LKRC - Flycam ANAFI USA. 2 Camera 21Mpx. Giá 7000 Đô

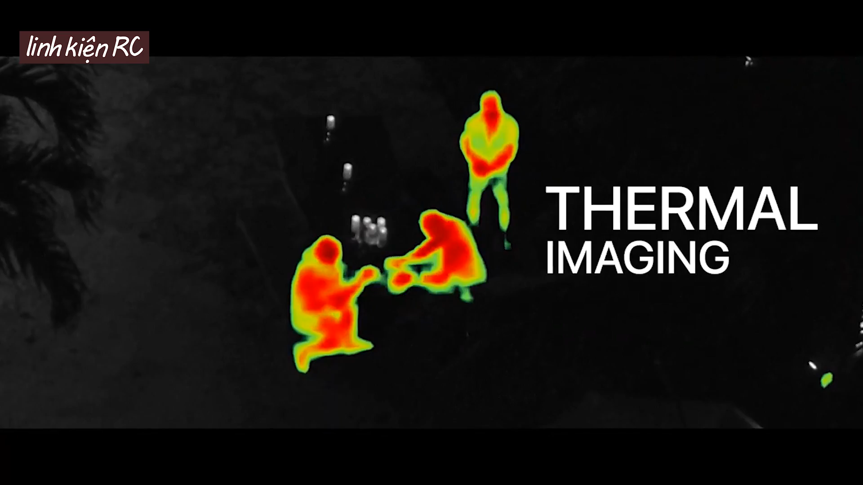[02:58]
nhiệt Điều này cho phép người sử dụng phát hiện các điểm nóng bằng camera nhiệt Trong khi camera trực quan cho phép họ xem vật thể và các chi tiết quan trọng Ở khoảng cách xa tới 2km Bay dễ dàng,